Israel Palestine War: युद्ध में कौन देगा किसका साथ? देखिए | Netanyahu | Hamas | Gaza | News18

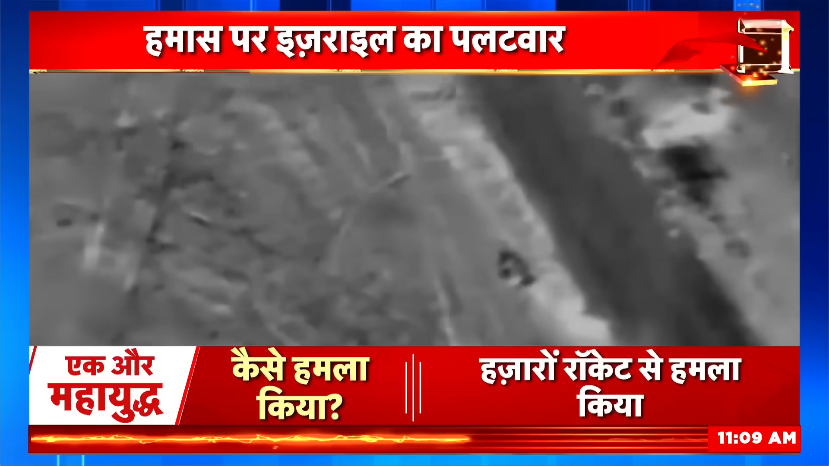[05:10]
कि उसके समले में हमास का लॉंचिंग पैड तबाह हो गया इसके साथ ही जिकिम में समंदर किनारे भी इसरेल की सेना ने हमास के कई लड़ाकों को मार गिराया